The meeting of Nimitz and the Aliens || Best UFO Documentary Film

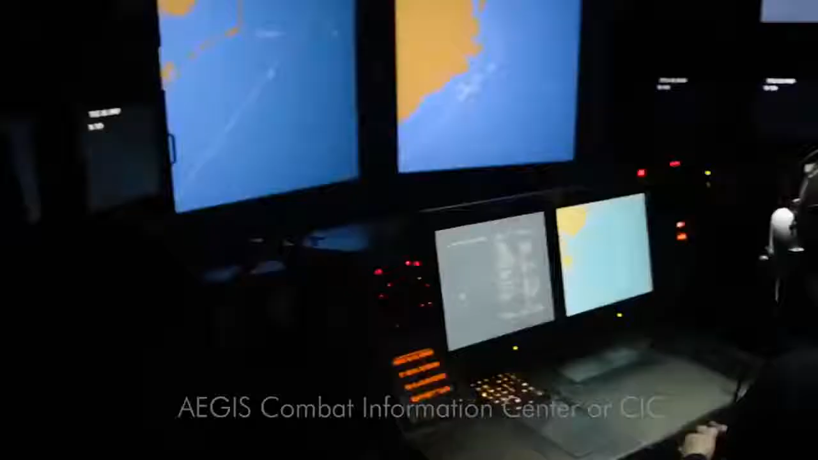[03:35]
from her sophisticated Aegis radar screens.
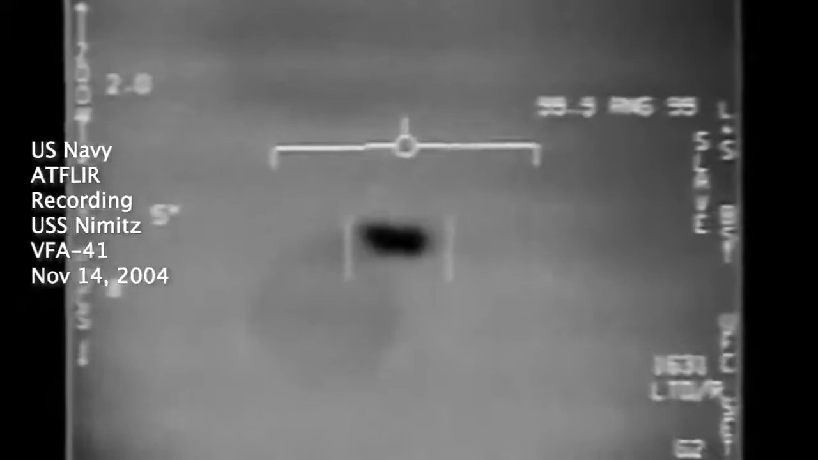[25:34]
the video you are now watching is the actual gun camera flare footage of the tic tac taken by a later flight this is the first video ever released by the u.s government showing military planes engaging ufos
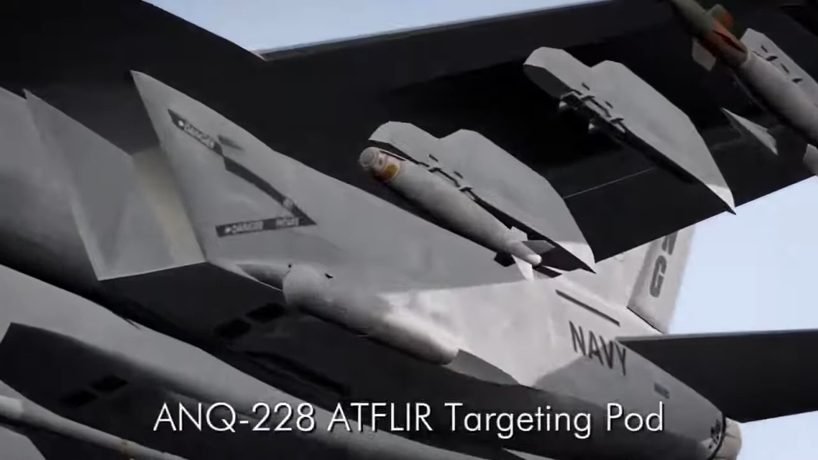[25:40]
the advanced targeting pod known as atfleer works in both tv mode and infrared mode the film reveals no control services no
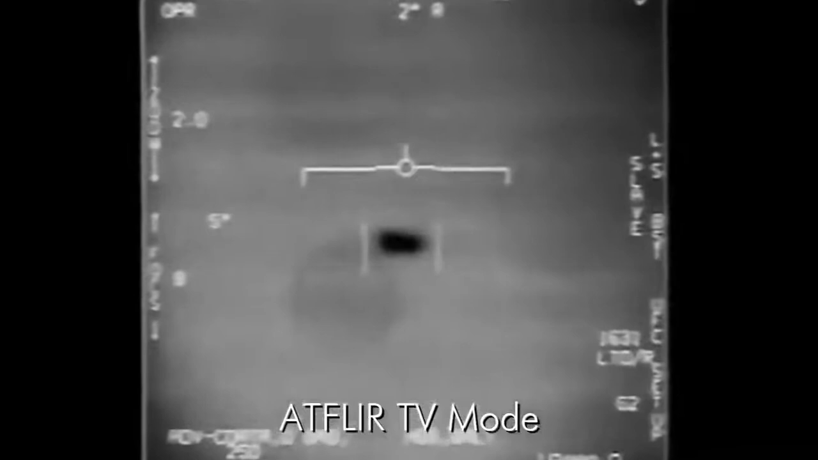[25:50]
exhaust plume a uniform heat signature and no visible means of
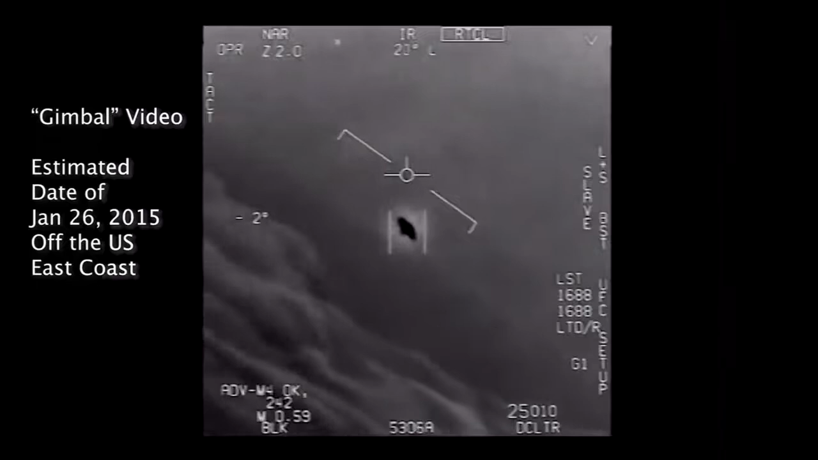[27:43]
just 11 years later fighter jets from uss roosevelt filmed this anomalous object in 2015
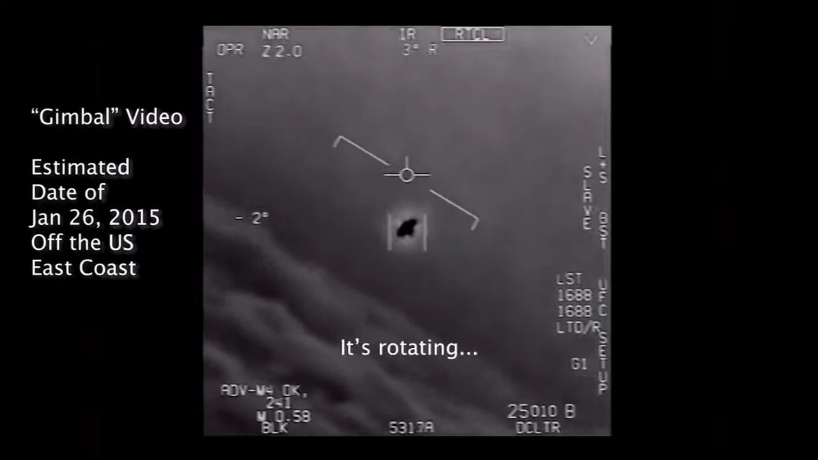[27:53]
like the nimitz encounter they too were conducting routine
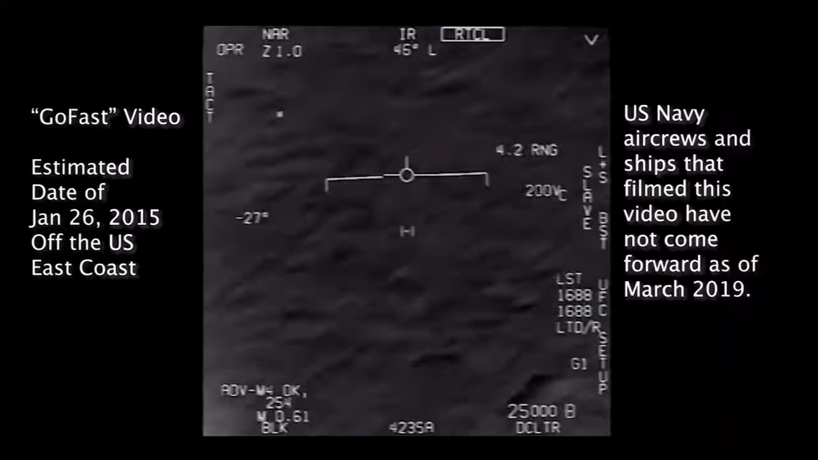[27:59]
training when fleets of ufos were encountered by the pilots